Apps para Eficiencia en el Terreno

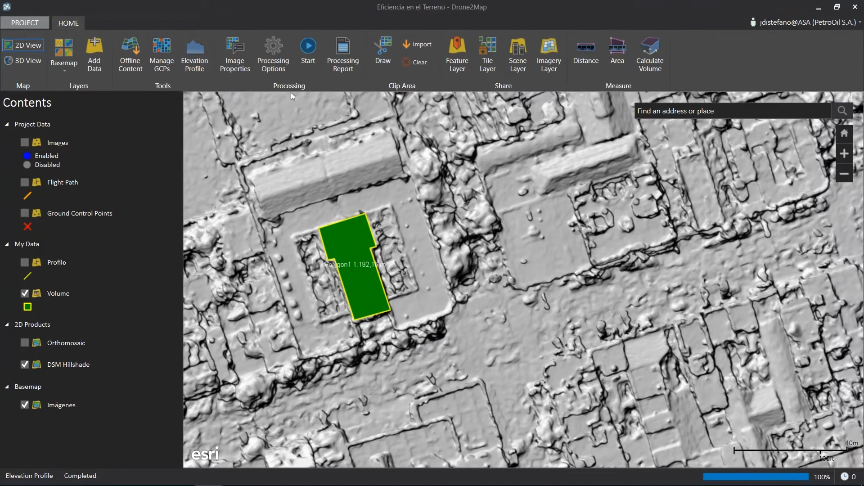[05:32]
en este caso visualizar el metraje cúbico de esta edificación, o perfiles topográficos y observar cómo en esta manzana hay una pendiente negativa. Pero los productos en dos dimensiones no es lo único que nos permite visualizar y trabajar Drone to Map.
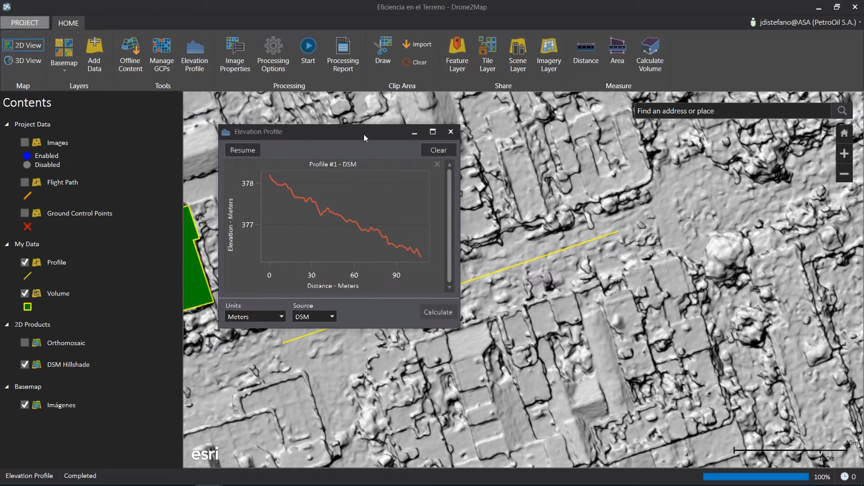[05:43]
También podemos, con la misma información,
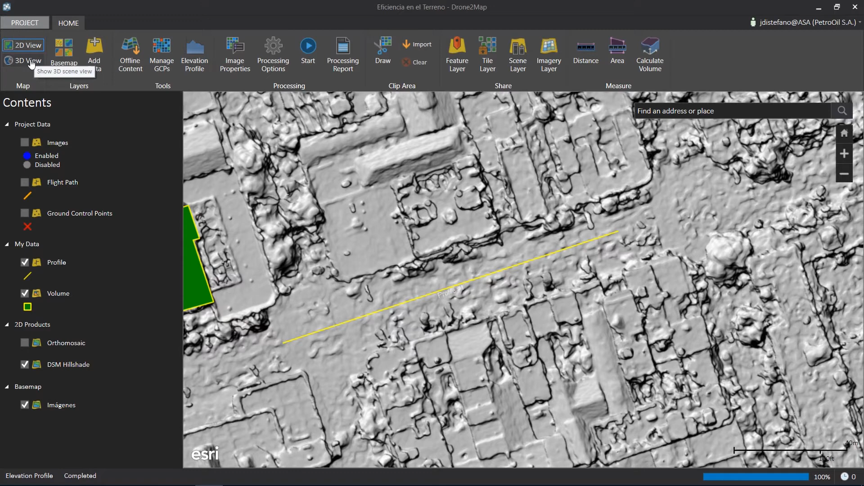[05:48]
las mismas imágenes bidimensionales, generar productos tridimensionales como este mallado o también nube de puntos.